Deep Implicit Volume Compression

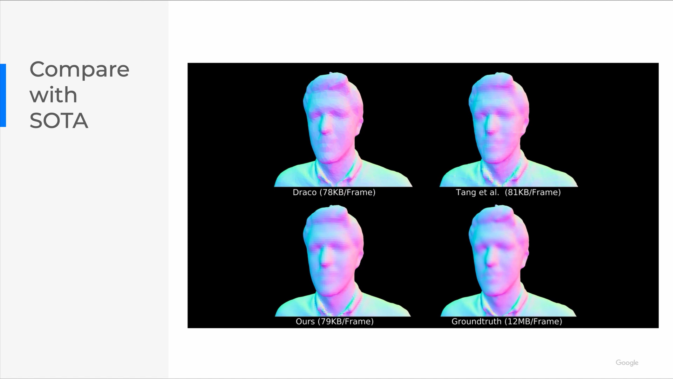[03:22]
This video shows us the comparison with Draco and our previous work, given similar rate budget.
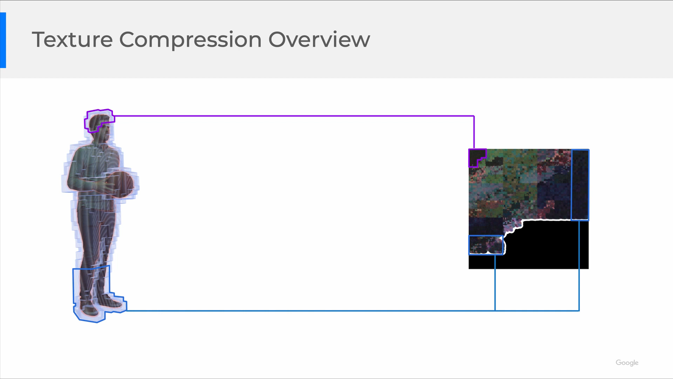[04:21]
and generate local UV parameters for all blocks in parallel. More importantly, if we order the 3D blocks using a 3D modern code,